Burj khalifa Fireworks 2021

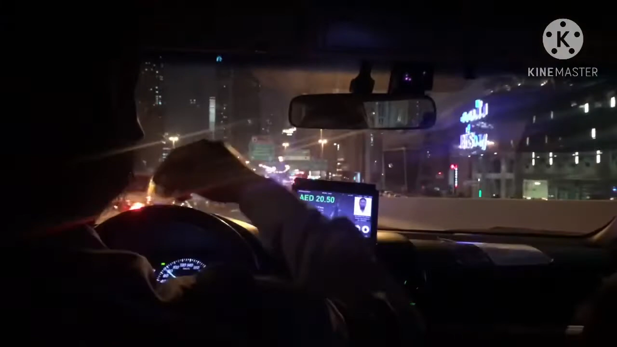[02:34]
Tingnan mo nga yun, duty, oh. Traffic na traffic, oh. Daming tao.